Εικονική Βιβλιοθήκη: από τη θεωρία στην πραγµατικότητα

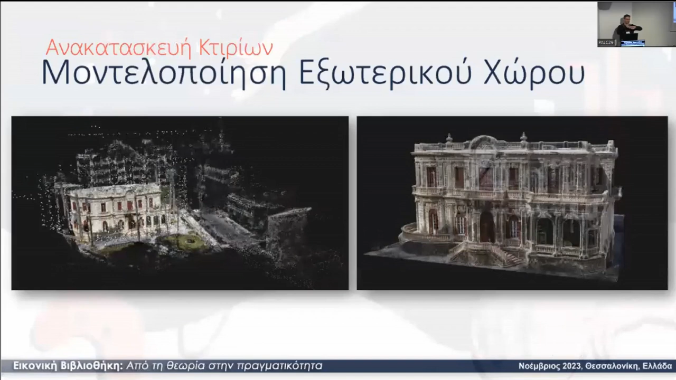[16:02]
1305 φωτογραφίες για να μπορέσουμε να δημιουργήσουμε το εξωτερικό μέρος του κτιρίου αυτή η τεχνό γερμαζείται φωτογραμματρία ουσιαστικά πρέπει να υπάρχει επικάλυψη τουλάχιστον 70% της μιας φωτογραφίας με την άλλη για να γίνει σε αυτό το πλαίσιο της επικάλυψης η σύνδεση μεταξύ των σημείων ενδιαφέροντος και μπορείς να δημιουργήσουμε με αυτόν τον τρόπο την τριζιά στα την αποκόρηση του κτιρίου